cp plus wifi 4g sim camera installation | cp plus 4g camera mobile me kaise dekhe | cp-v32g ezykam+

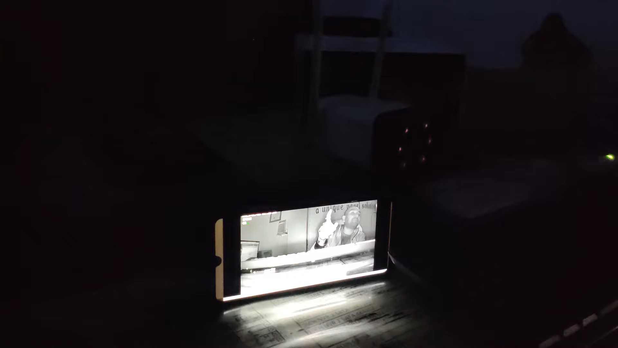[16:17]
night में color view नहीं है ठीक है देखिए night
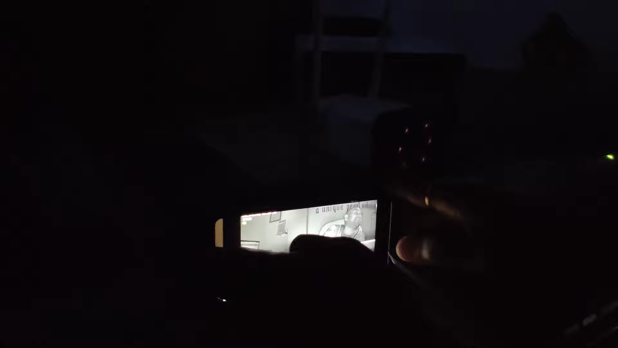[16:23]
पे मैं color view जरूर बोला हूं आपको दोस्तों रात में black and white view दे रहे हैं आपको ठीक है
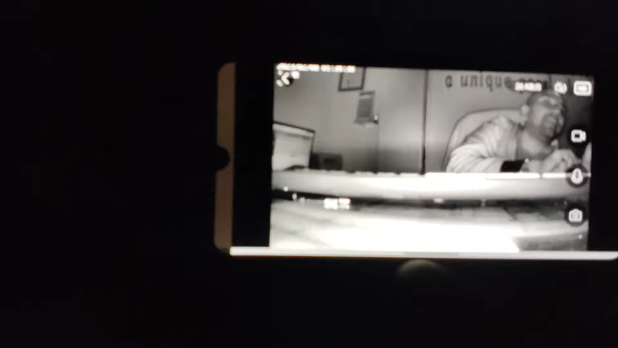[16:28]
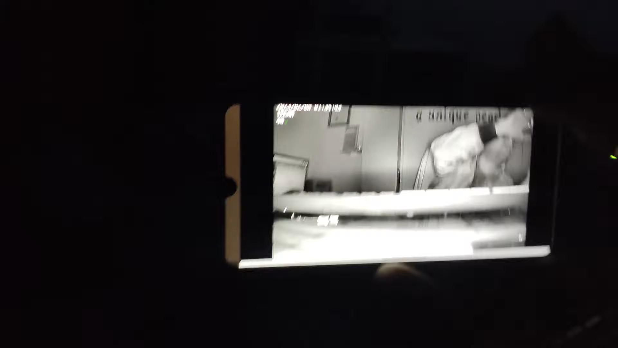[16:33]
कि तो रात में ये black and white view आपको देता है देखिए तो
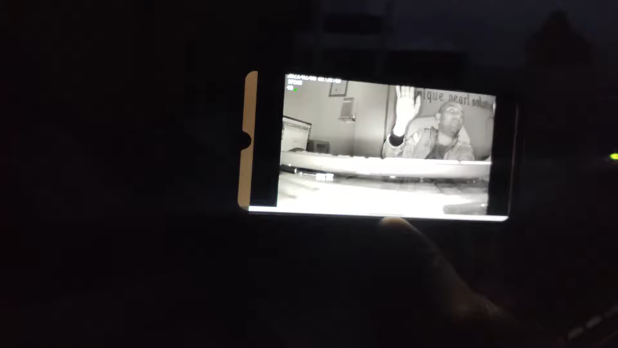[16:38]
रात में color नहीं मिलेगा आपको रात में black and white view मिलेगा इस पर इस camera पर रात पर
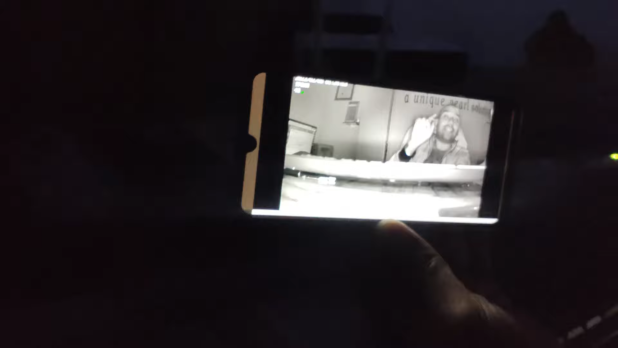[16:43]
black and white view मिलेगा आपको अब जैसे light चालू कर देखिए
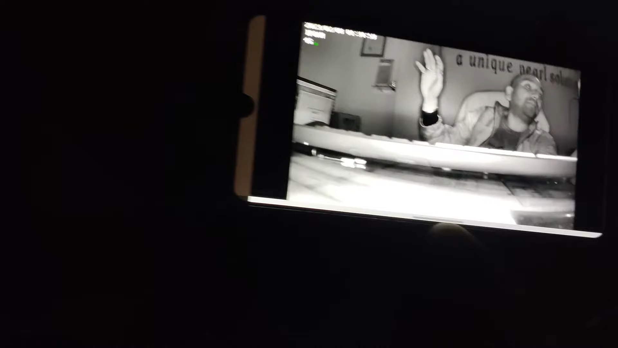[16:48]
औफिस का Chocolate चालू कर देता हूं फिर से इपने आप color view में आ जाता है इसका
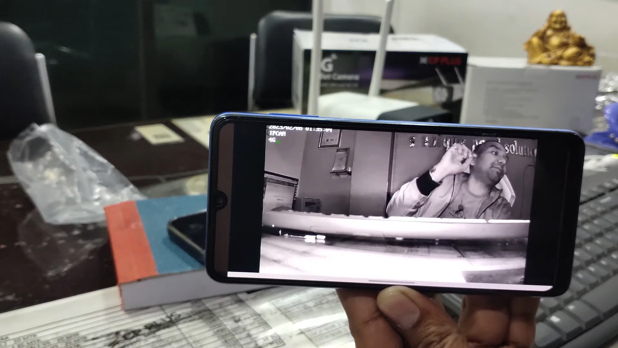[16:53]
मतलब ये guard series का camera नहीं है तो रात को ये black and white दिखाएगा और
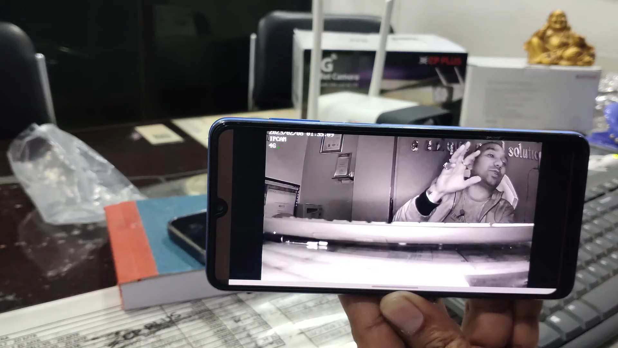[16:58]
light रहेगा तो color दिखाएगा देखिए दोस्तों ये फिर से color हो गया है ठीक है light जैसे चलू किये हमने